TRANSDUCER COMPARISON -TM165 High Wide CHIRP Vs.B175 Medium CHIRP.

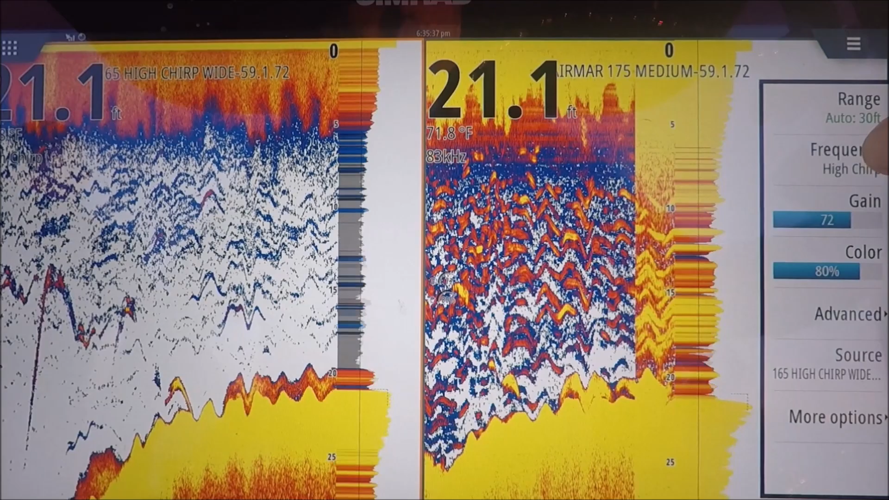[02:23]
On screen: depth 21.1 ft, water 71.8°F
We're a little shallower now. Let's see what we got. All right. Right away, I'm going to have to adjust my gain.
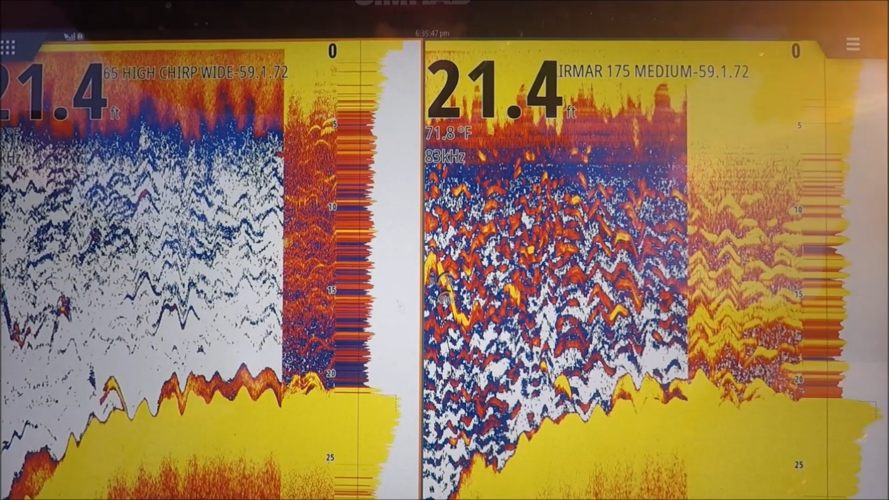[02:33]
On screen: depth 21.4 ft, water 71.8°F
I adjust it.
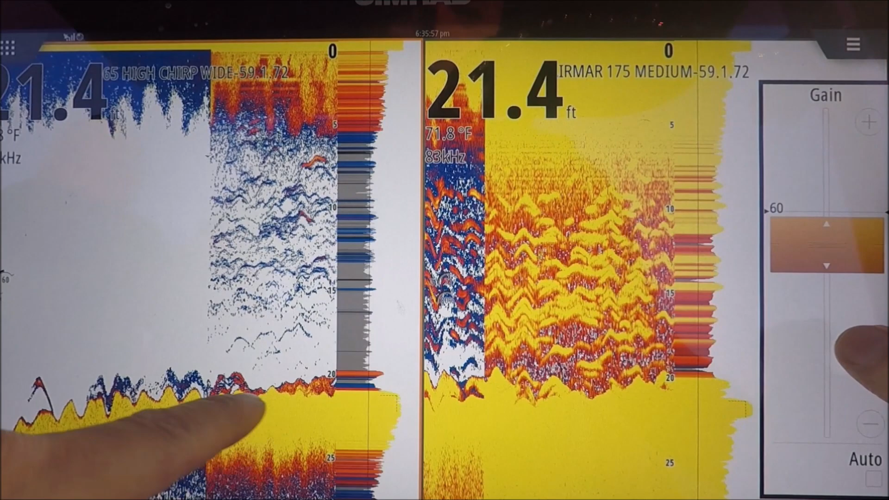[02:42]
On screen: depth 21.4 ft, water 71.8°F
I want my bottom to be nice and hard yellow because that's my hardest return, but I don't want it to be orange like that. Okay, that's good. Start to break up just a little bit.
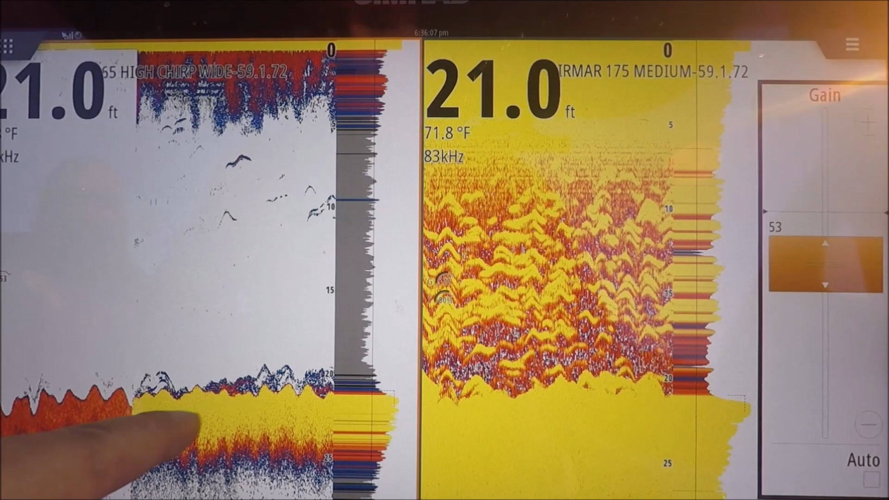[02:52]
On screen: depth 21.0 ft, water 71.8°F
Set our gain over here.
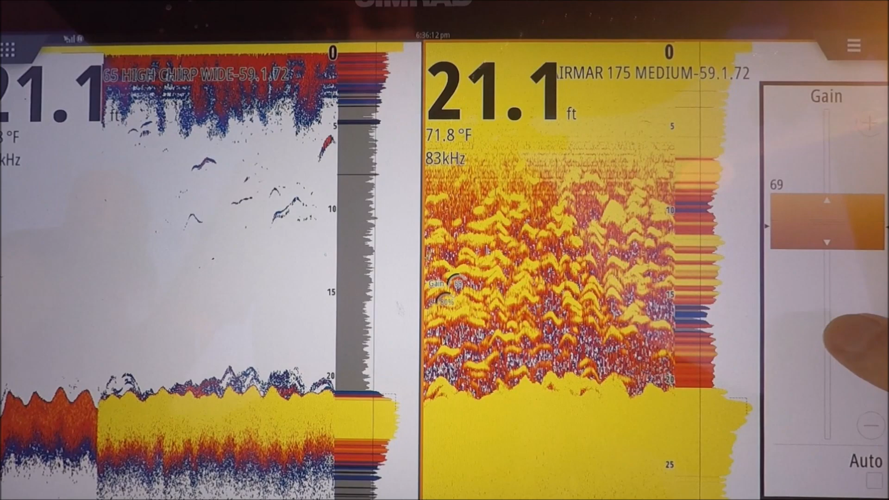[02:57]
On screen: depth 21.1 ft, water 71.8°F
53. Worked over there. Let's see what 53 looks like over here. All right. Single frequency. 200 kilohertz, 83 kilohertz.
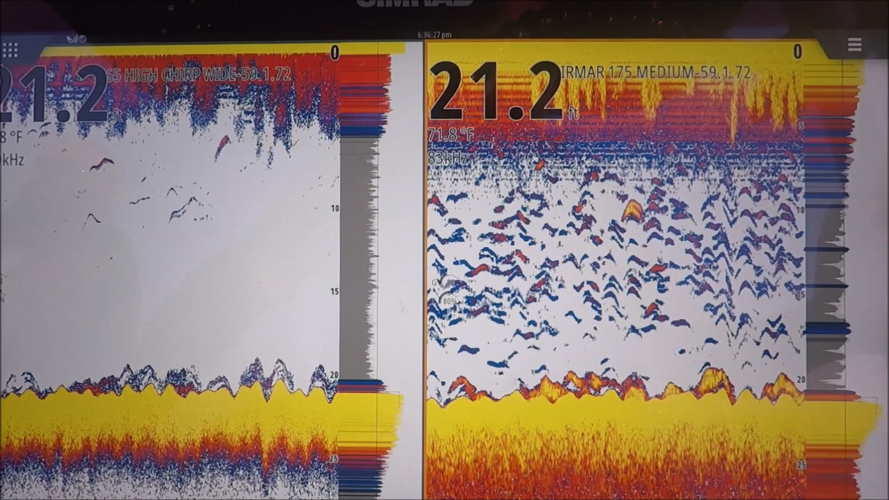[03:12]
On screen: depth 21.2 ft, water 71.8°F
This is our B175 medium chirp, TM165 high chirp, super wide, 30 degree cone.
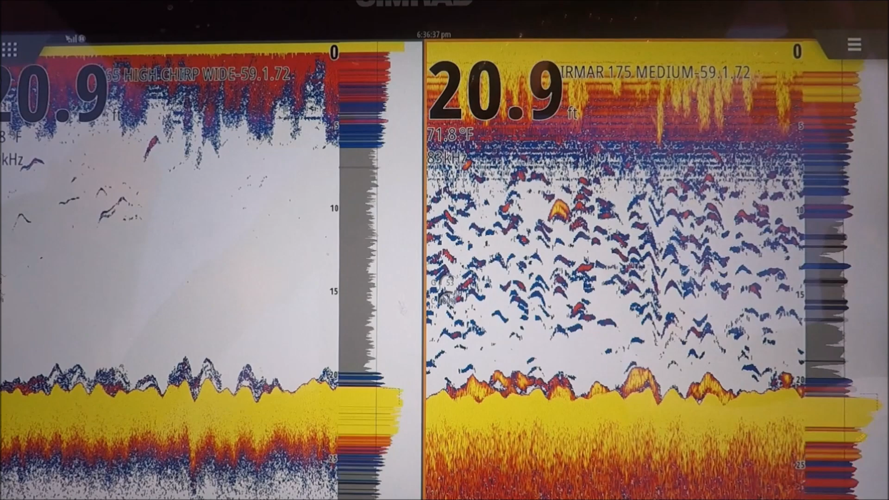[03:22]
On screen: depth 20.9 ft, water 71.8°F
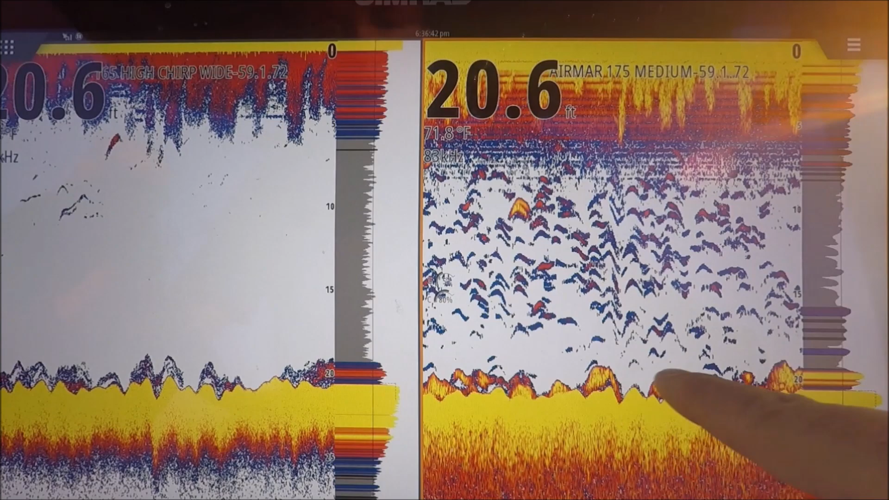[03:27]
On screen: depth 20.6 ft, water 71.8°F
We've seen these fish on the bottom a little better at this gain setting.
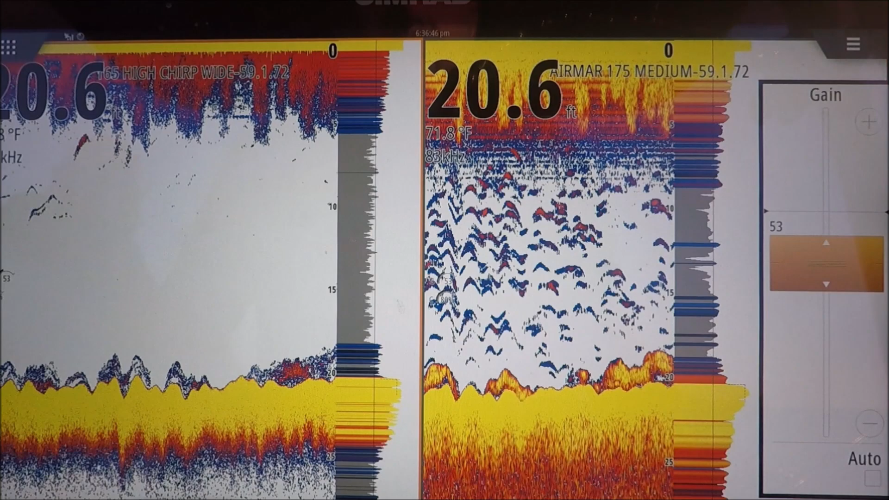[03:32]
On screen: depth 20.6 ft, water 71.8°F
Let's go ahead and turn the gain up a little bit over here.
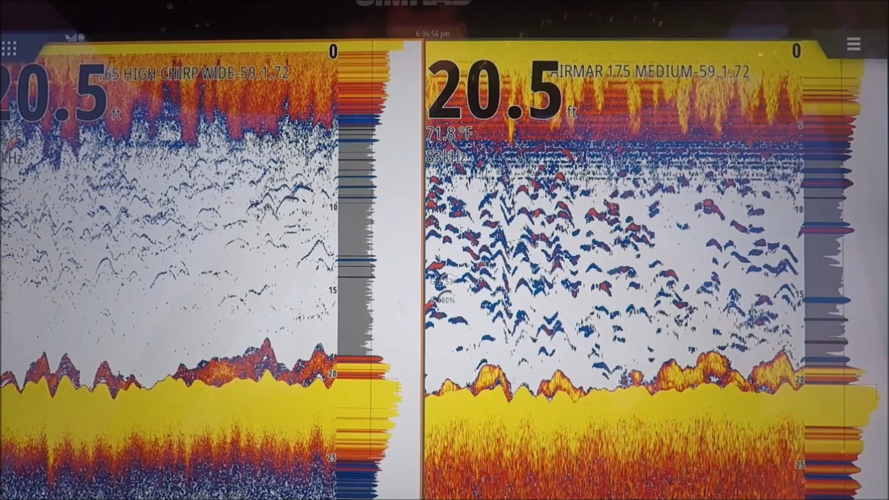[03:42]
On screen: depth 20.5 ft, water 71.8°F
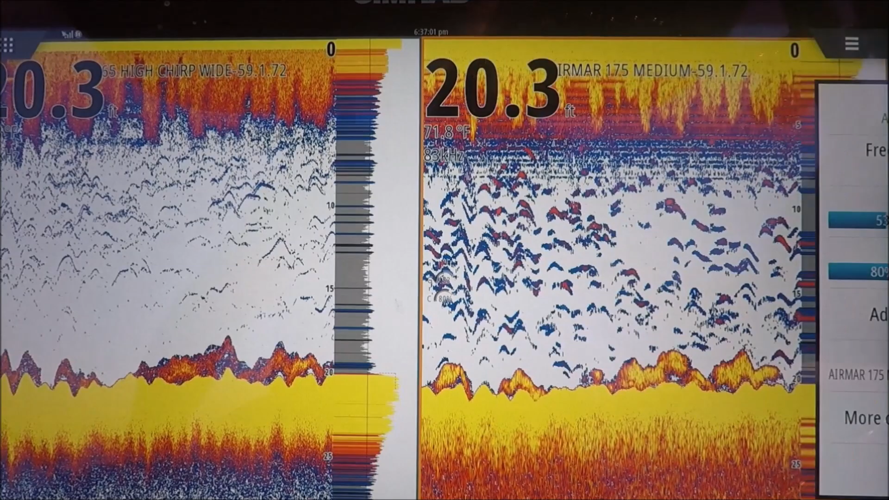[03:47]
On screen: depth 20.3 ft, water 71.8°F
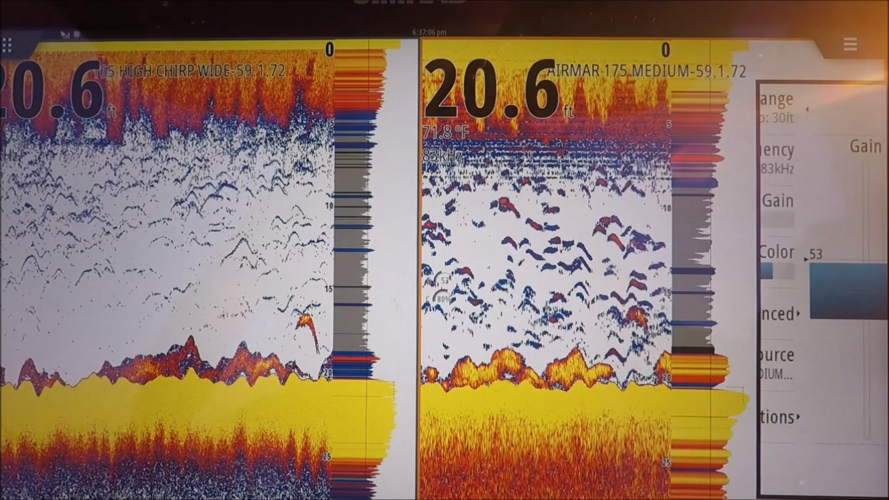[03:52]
On screen: depth 20.6 ft, water 71.8°F
Let's do a, uh, assuming that's the wattage is showing the biggest difference. But I don't know for sure.
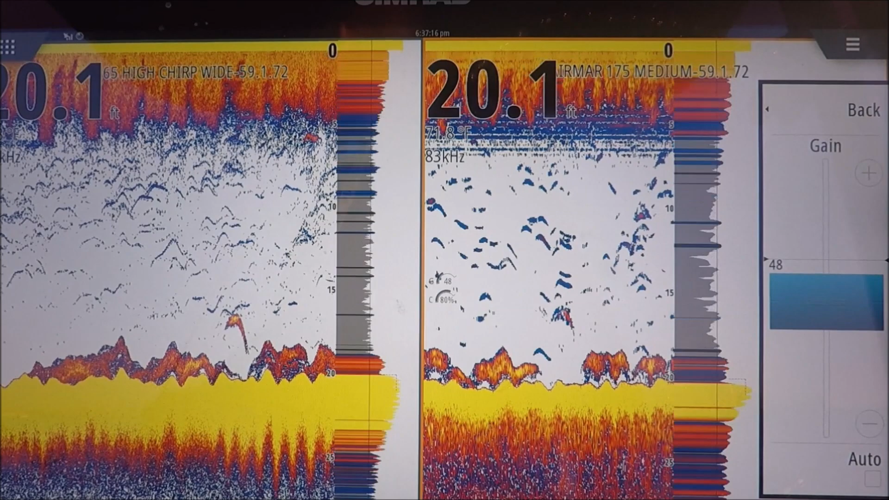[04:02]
There's a striped bass chasing this one over here, man. He's hammering this backboard.
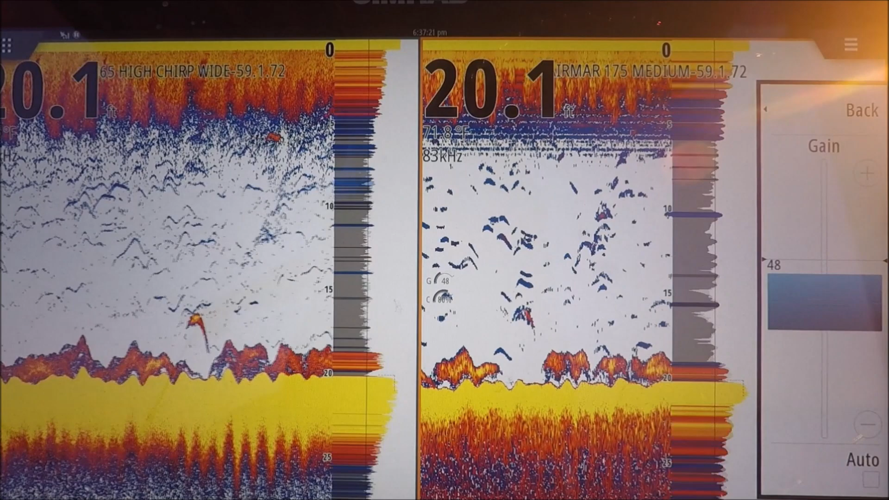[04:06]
Woo! Come on, man. Take it down. You want fish on? Man, what do you got to say something, boy? Oh, yeah. So you can see we're in shallow water here.
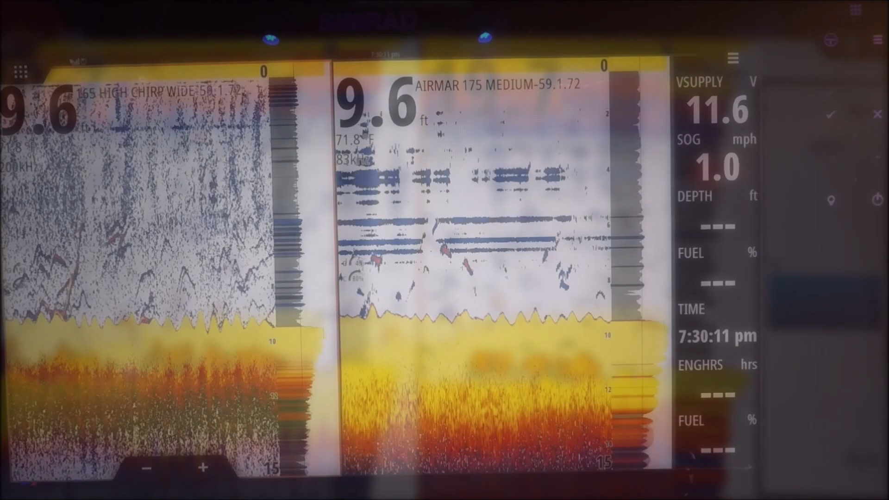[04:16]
On screen: depth 9.6 ft, speed 1.0 mph
I want to show you the difference here between the very wide cone on the 165 versus the regular medium. You can see these fish here that we're marking, and we're missing them with the regular medium chirp. You got a fish? Nope. Nope.
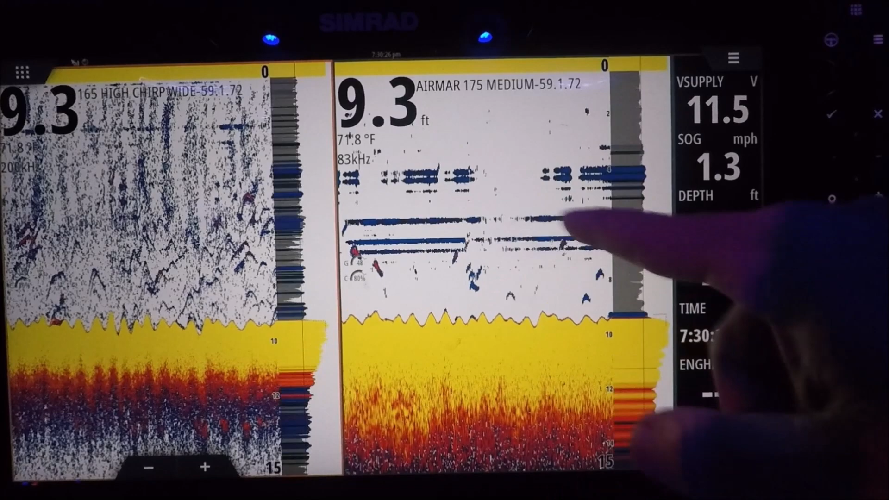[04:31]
On screen: depth 9.3 ft, water 71.8°F, speed 1.3 mph
The regular medium chirp transducer, the B-175, isn't showing much in shallow water. And the, uh, 165, the wide cone is.
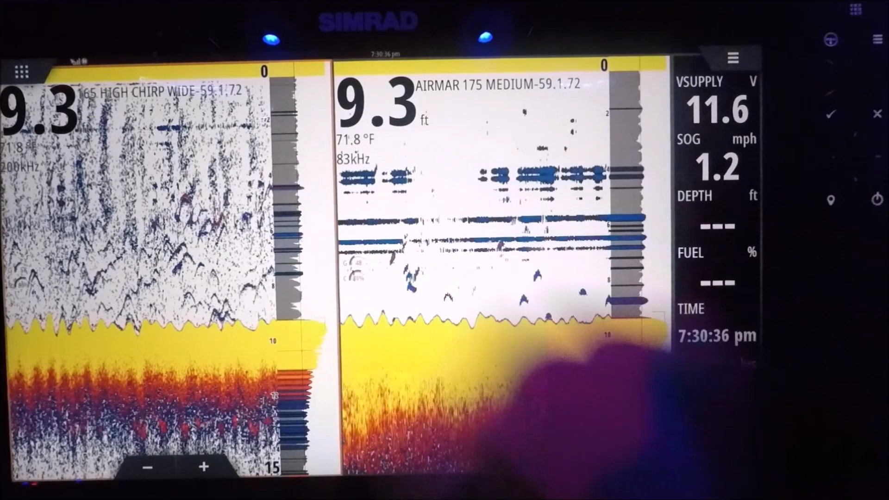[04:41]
On screen: depth 9.3 ft, water 71.8°F, speed 1.2 mph
So you can see why I like it for a striped bass mission, because we're rarely deeper than 100 feet of water.
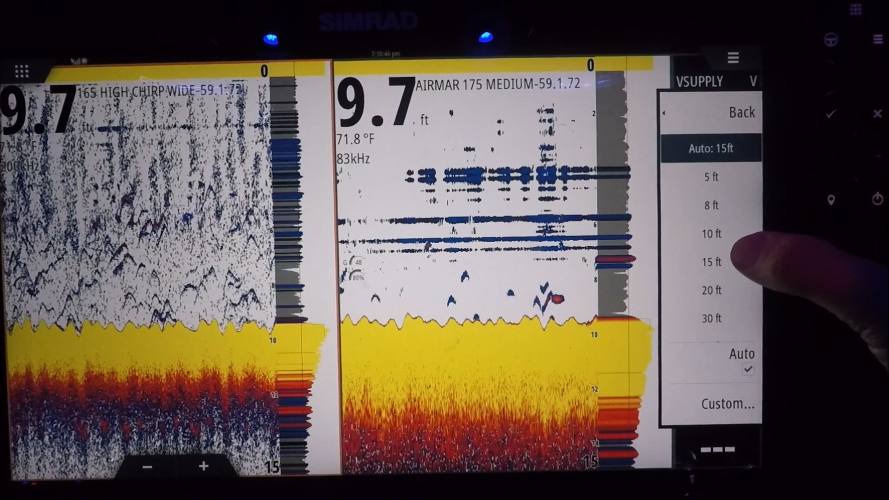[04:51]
On screen: depth 9.7 ft, water 71.8°F
And, you know, you want to see as much as you possibly can.